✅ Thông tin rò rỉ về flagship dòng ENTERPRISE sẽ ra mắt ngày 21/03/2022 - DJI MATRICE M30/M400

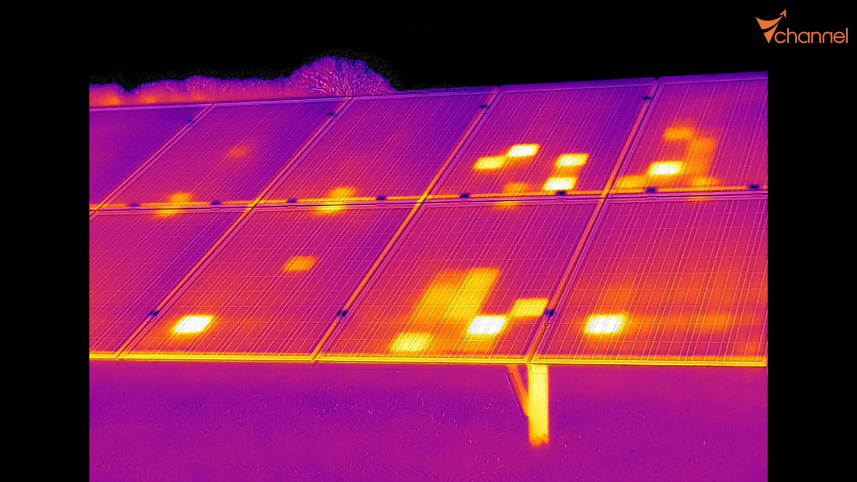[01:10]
có thể giúp dễ dàng phát hiện ra để sửa chữa